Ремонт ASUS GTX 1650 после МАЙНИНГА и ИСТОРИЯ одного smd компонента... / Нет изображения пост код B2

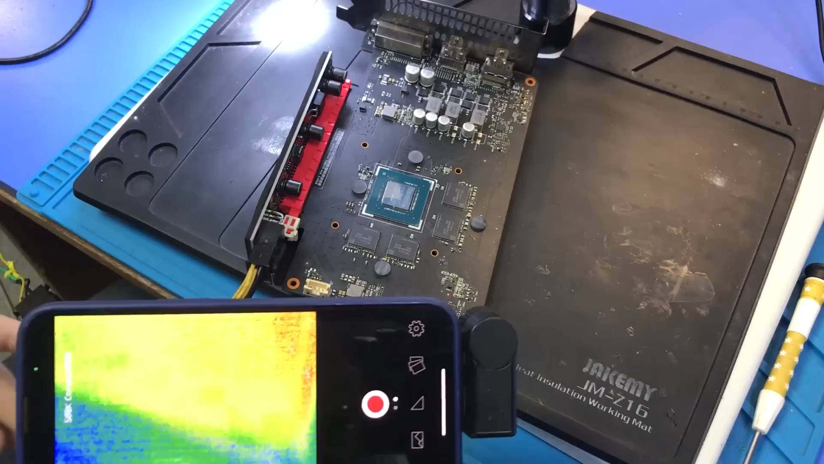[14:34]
Также сейчас давайте проверим нагревается ли сам шим при работе. Так, все включил, но нагрева никакого нет, заметьте. То есть у нас если чип ГПУ сейчас нагревается уже 40 градусов, то шим-контроллер никак не реагирует. То есть то, что он сейчас неисправен, это ни на что не намекает. Ну кроме того, что отсутствует питание.